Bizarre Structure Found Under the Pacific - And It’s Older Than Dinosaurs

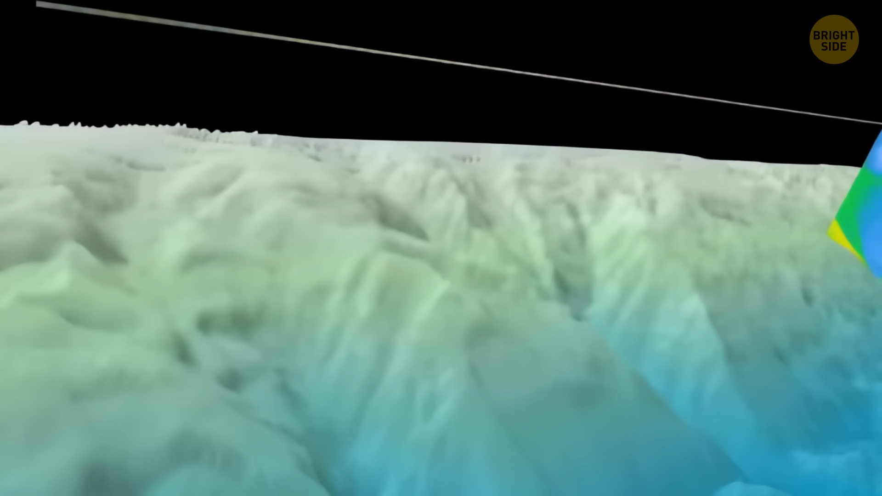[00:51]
To figure this out, scientists use sound waves, known as sonars, to create a sort of map of what's happening deep underground.
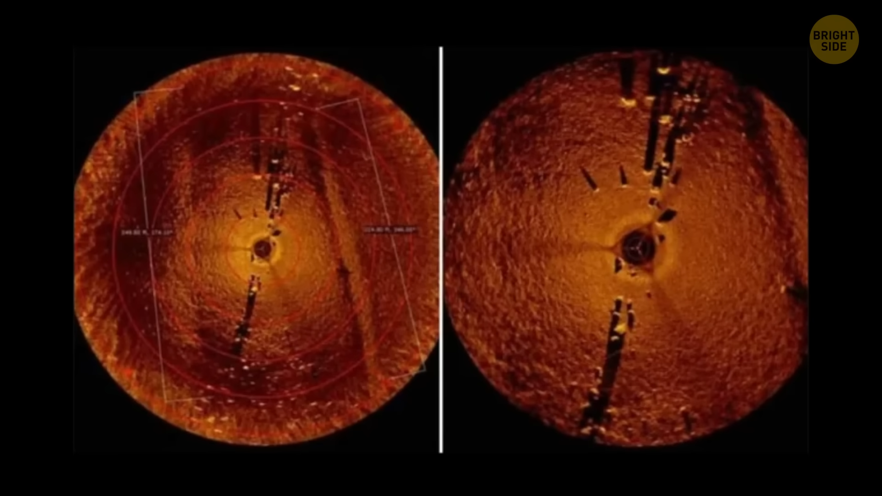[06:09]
What makes this even more mysterious is that nobody knows why the rocks were arranged in this way.
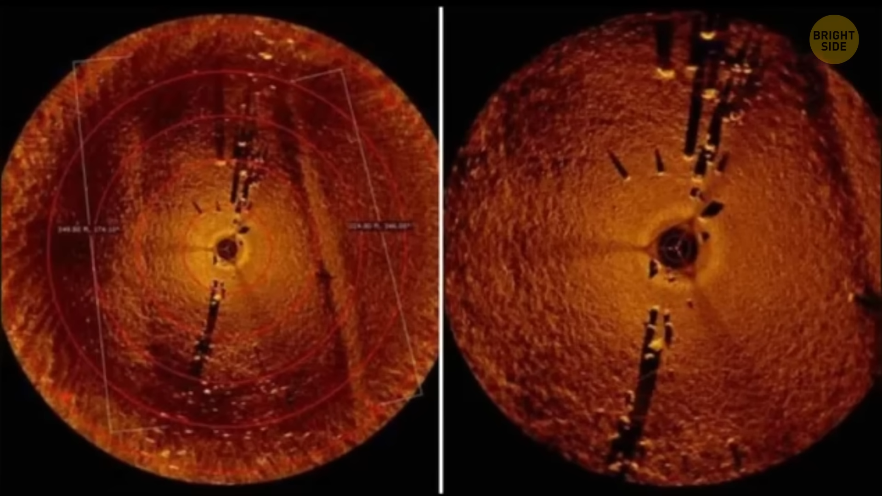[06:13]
But since a similar stone structure was found on Beaver Island nearby, experts think it's no accident.